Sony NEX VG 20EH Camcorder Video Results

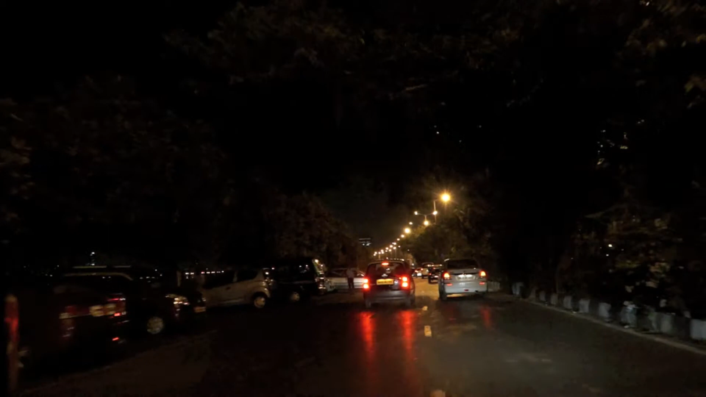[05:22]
There is no light, it's all available light recording of Sony camcorder NEX VG20EX.
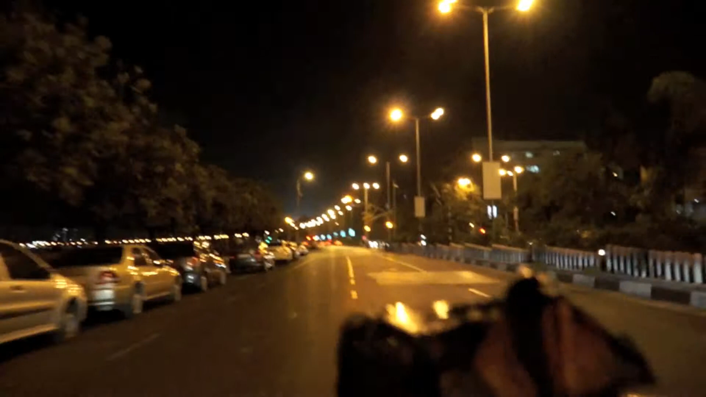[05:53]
So this is Mumbai. This is all night results again.